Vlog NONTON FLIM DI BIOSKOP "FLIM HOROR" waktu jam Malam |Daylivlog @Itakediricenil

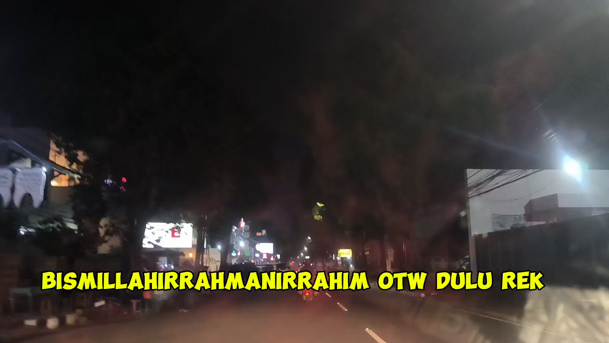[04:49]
Kota Kediri di malam hari re
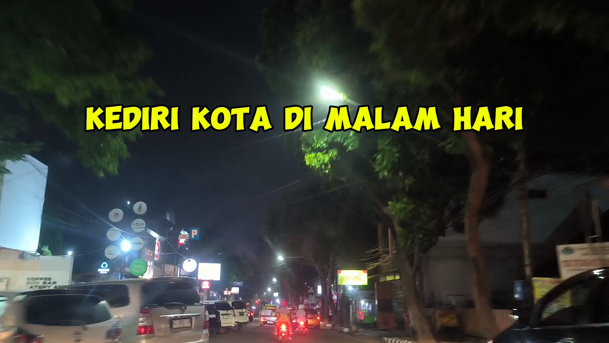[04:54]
Ini perjalanan menuju Golden Theater Ini jalannya satu arah ya rek ya